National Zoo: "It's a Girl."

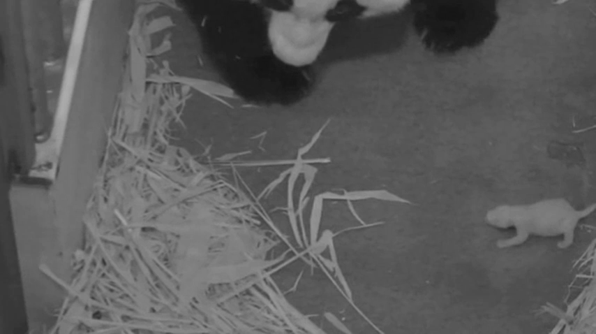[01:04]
The National Zoo will be in contact with China, the owners of the panda, to determine what to name the cub, and that process takes a few months.
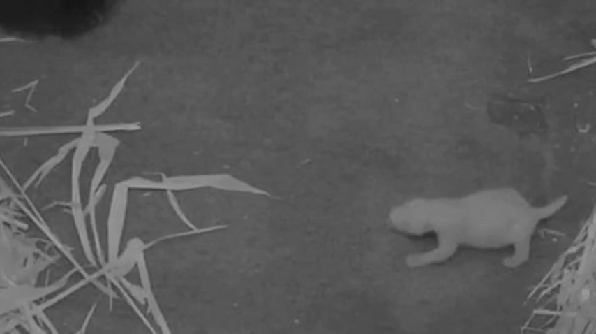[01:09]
When it was born, it was just kind of pale, pink, not many markings,